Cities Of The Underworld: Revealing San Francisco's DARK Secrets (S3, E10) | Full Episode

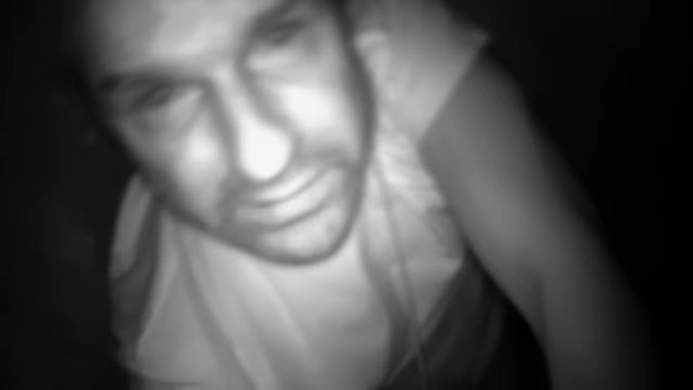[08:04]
Just so you understand, I'm in a pitch dark here. And if I wasn't, I would have a better sense of how tight this place really is. And a lot more claustrophobic. Oh, but I can't see anything, so it doesn't matter. Only you can on this infrared camera. How cool is that?
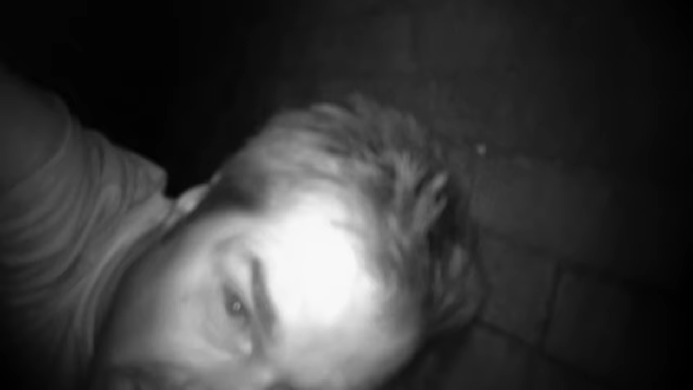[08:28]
Okay. Okay. So, I've reached the end of this tunnel. Comes down about 100 feet.
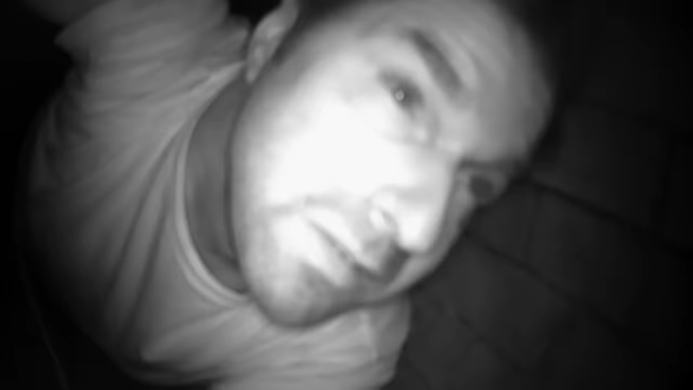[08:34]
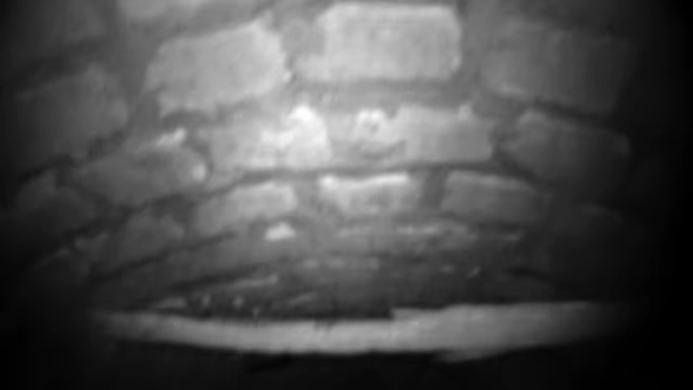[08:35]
And right above my head, only five feet up, is a manhole.
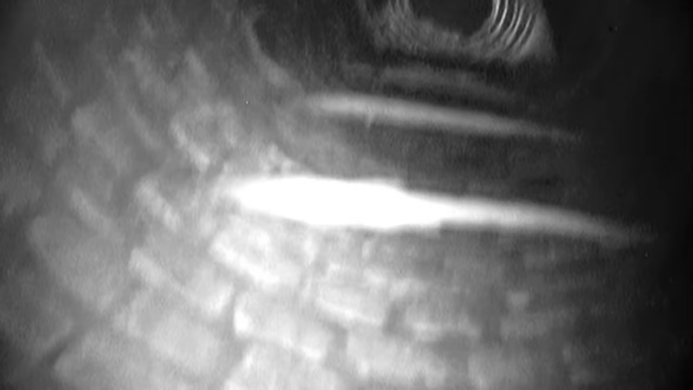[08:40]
So that's daylight looking out there. All right.
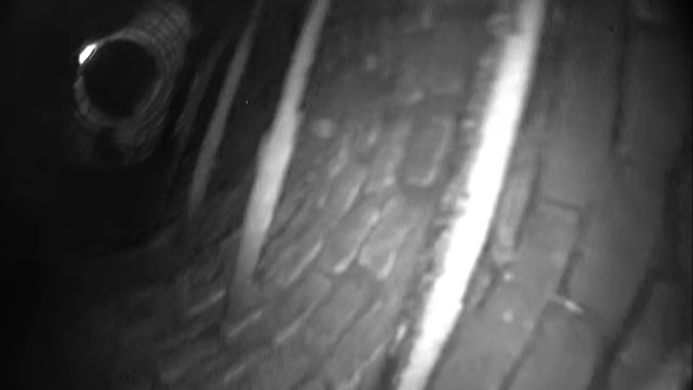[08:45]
So basically, this is a storm drain. A sewage drain for the old fortifications. Directly beneath Alcatraz. I'm in a tunnel beneath Alcatraz. How weird. And if I've been a prisoner up there, man, I wish I knew about this.